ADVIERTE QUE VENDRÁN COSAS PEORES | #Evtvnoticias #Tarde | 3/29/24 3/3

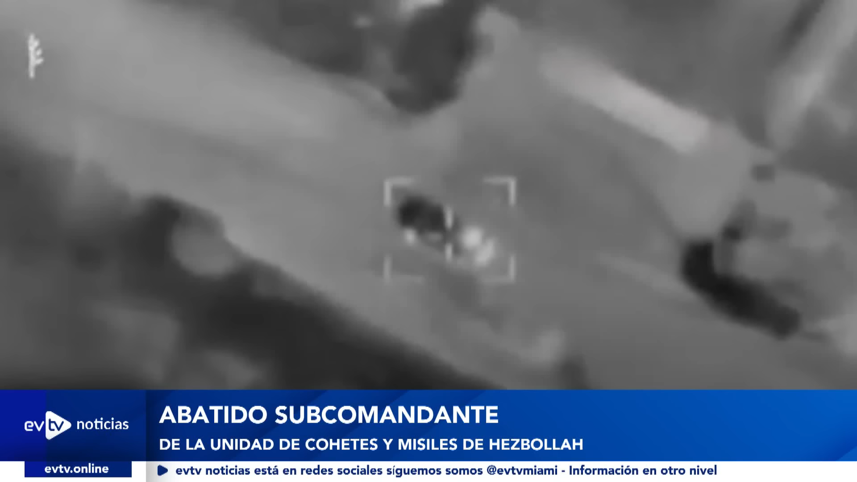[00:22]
En una operación con drones realizada este viernes en la mañana, hora local, el terrorista fue alcanzado mientras conducía un coche. Según un comunicado del ejército,
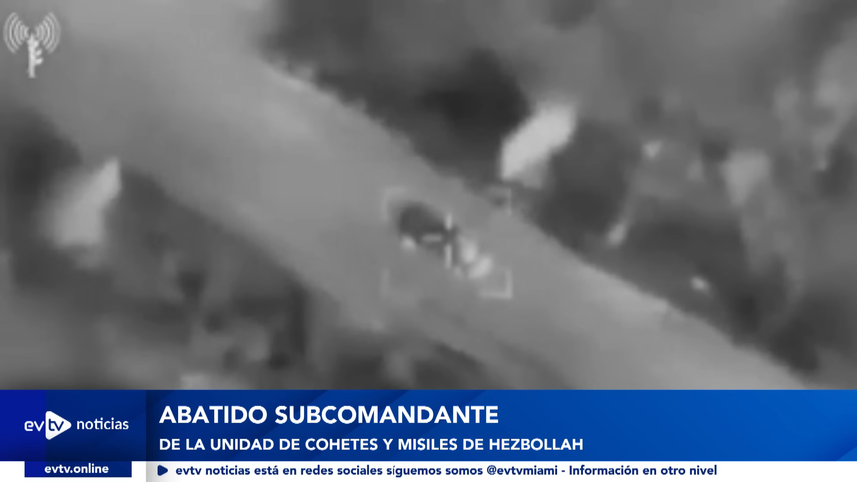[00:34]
Ali era considerado un importante centro de conocimiento en la organización, además de ser líder en el campo de lanzamiento de cohetes de alto peso y trabajó para planificar y operar lanzadores hacia la retaguardia de Israel.